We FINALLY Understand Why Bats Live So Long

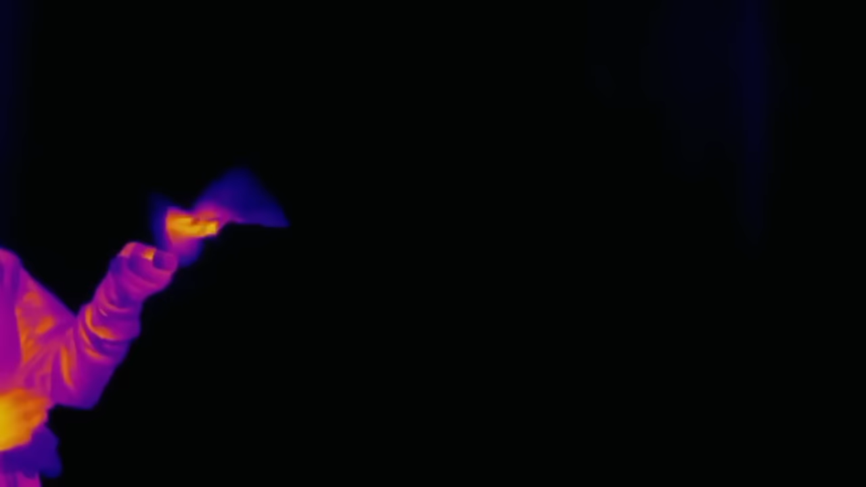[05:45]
During these flights, similar studies have recorded core body temperatures rising in the bats to over 40 degrees Celsius,